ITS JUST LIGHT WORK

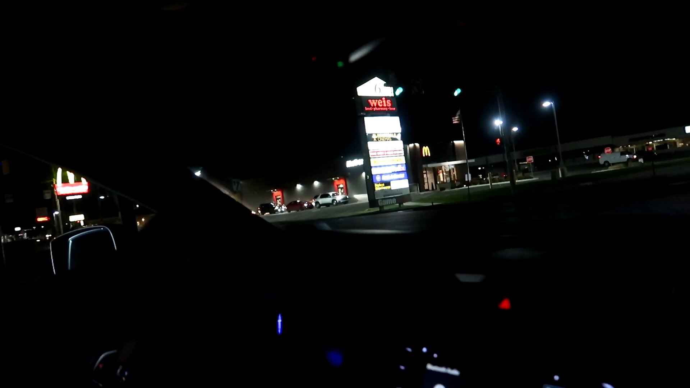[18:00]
Looking huh? a little busy. Fuck, bro, there's no other spot that has milkshakes here.
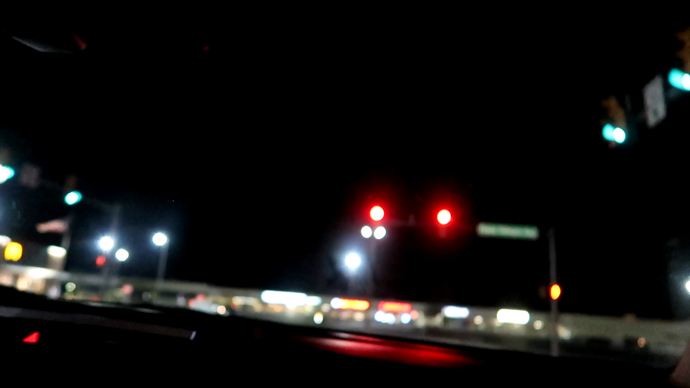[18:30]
Blue? Green. And you're gonna change.
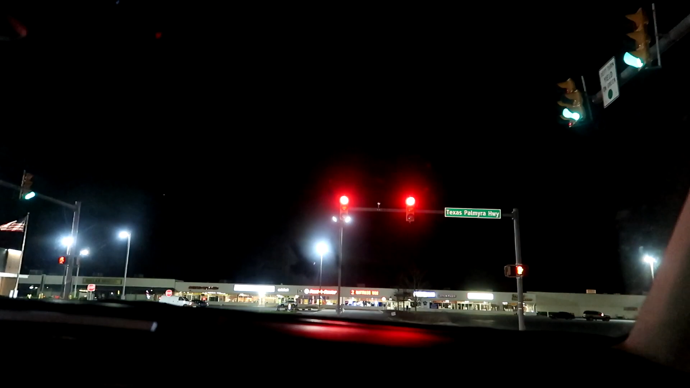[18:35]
Bro, why is that still green? There's no cars coming.
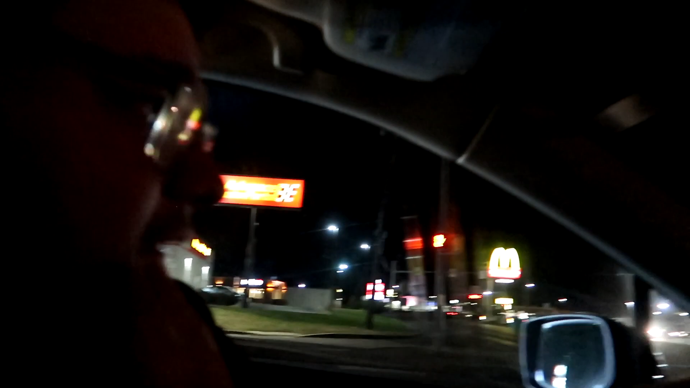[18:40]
Hello? Hello? Oh, now it's going yellow. All right, 3, 2, 1. Green. Green. Turn. Shit. Damn. Now I gotta make a stupid fucking U-turn because McDonald's wanna be busy.
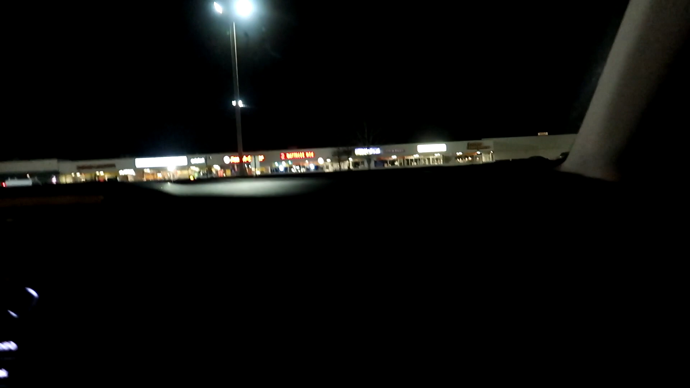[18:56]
Well, I mean, how long you think they're gonna be in line? I don't know.
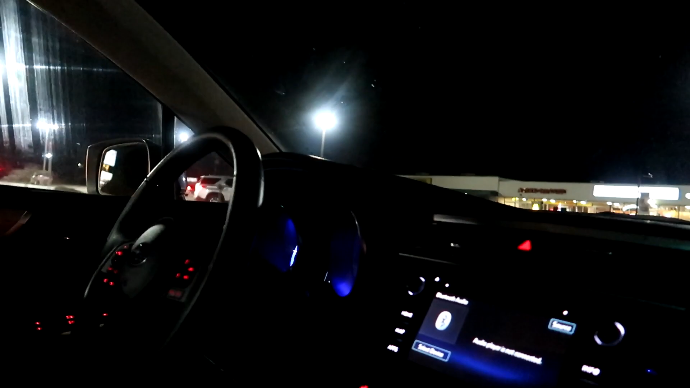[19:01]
That line is... dopey, fucking bro. Long.